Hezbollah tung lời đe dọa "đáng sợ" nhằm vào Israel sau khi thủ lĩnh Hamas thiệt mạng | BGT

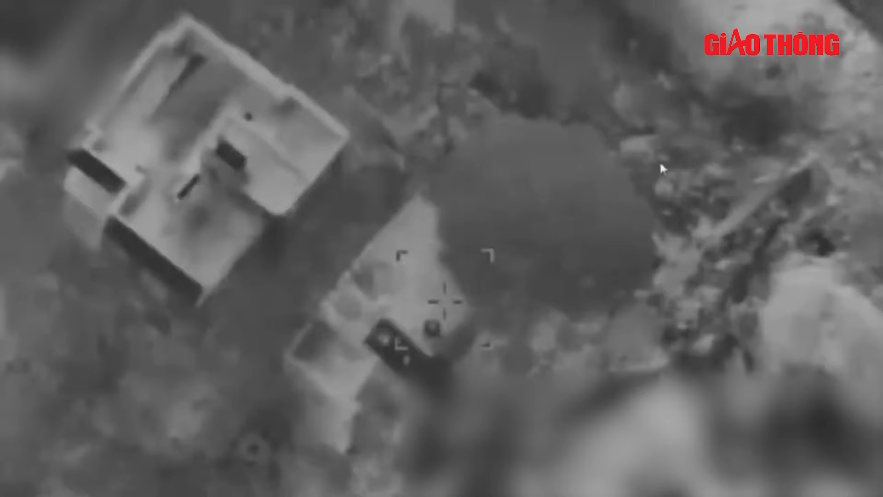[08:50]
Lực lượng phòng vệ Israel sau đó đã công bố đoạn video ghi
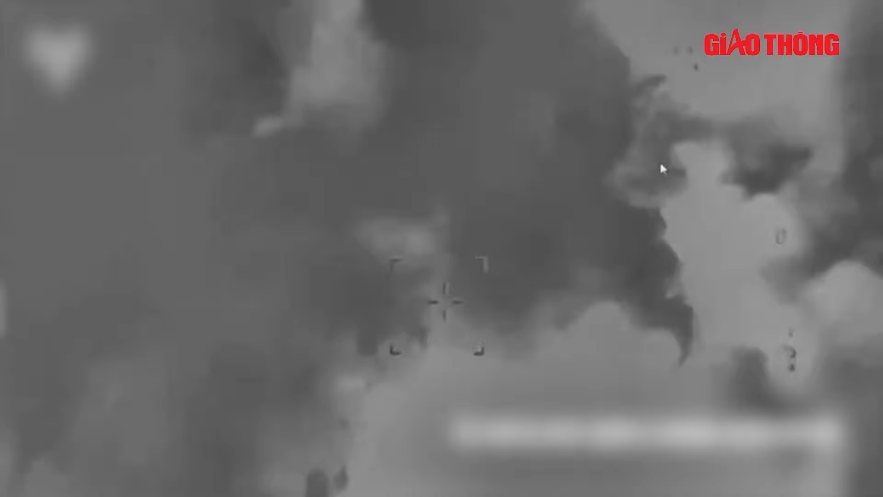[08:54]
lại cảnh tiêm kích thực hiện vụ ném bom nhằm vào nơi được cho là vị trí ẩn náu của nhân vật Heppola Aouda.